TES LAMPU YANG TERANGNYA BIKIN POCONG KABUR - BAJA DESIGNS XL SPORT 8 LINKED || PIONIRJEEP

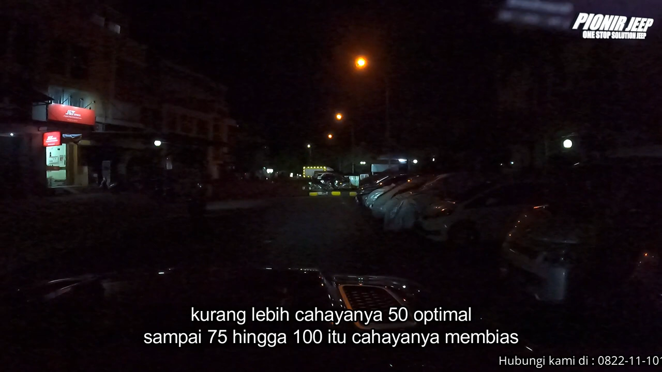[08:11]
optimal dan sampai 75 hingga 100 itu cahayanya memang bias kayak gitu untuk lampu dari squadron sport ini aku matiin dan ini dia yang ditunggu-tunggu nih sahabat jeep aku akan nyalain lampu dari bahar design XL 8 set link yang udah jadi satu nih oke sahabat jeep jadi
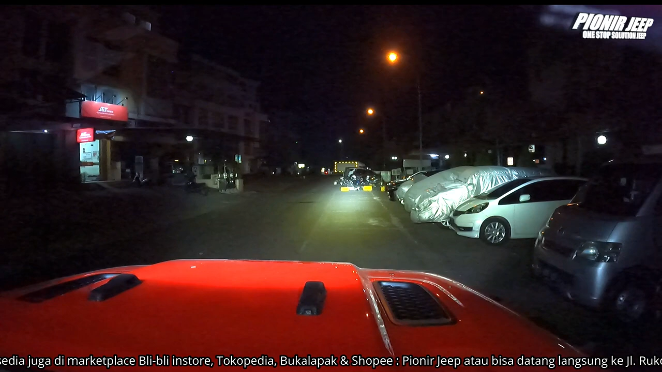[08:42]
jauh banget kan bedanya dari squadron sport yang aku tembak tadi dia tuh fokus ke titik tengah kalian bisa lihat nanti aku tandain juga ke titik tengah tapi untuk kedepannya itu masih ada cahaya sahabat jeep jadi jaraknya karena ini combo tiga juga combo driving di zona zona tiga atau zona empat dan titiknya kalau bisa lihat sebetul sampai jalanan sahabat jeep cuman namanya cahaya aku bisa bilang tuh membias dan ini karena settingannya settingan masih standar yang dimana dia tuh bisa
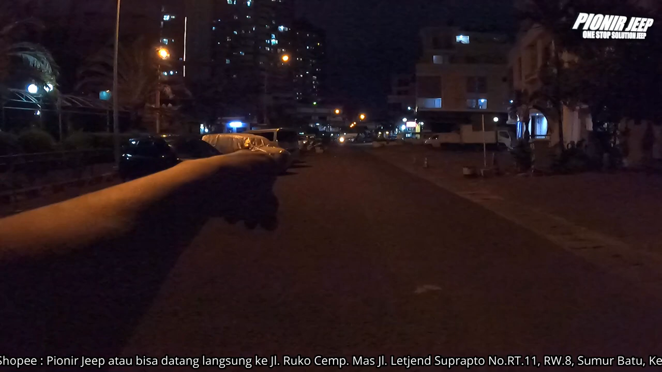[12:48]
devil sebelah sana mantap jadi cahayanya masih bisa membias